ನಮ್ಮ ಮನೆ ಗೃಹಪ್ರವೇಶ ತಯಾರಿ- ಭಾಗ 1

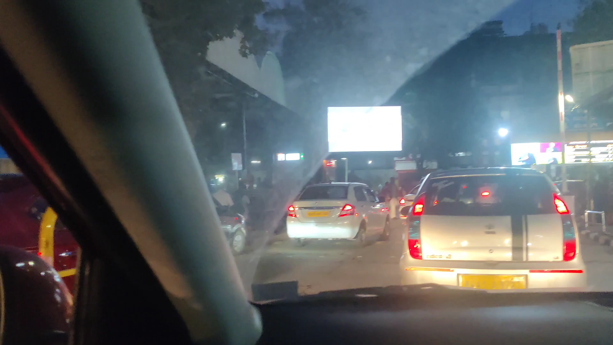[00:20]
ರೈಲ್ವೆ ಸ್ಟೇಷನ್ದಾಗ ಜನ ಜಂಗುಳಿ ಆಗೈತೆ ಪೂರ್ತಿ. ನೀ ಲಾಸ್ಟ್ ಟೈಮ್ ಬಂದಾಗ ಹಿಂಗಿರ್ಲಿಲ್ಲ?